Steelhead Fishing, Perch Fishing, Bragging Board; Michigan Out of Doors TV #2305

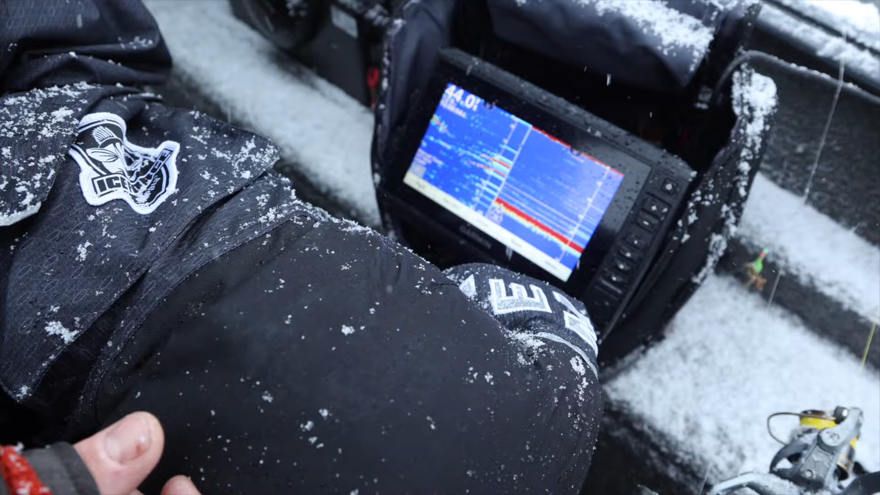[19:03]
And then as you you know bring your baits down it's all going to show up as a line. That's a decent fish there.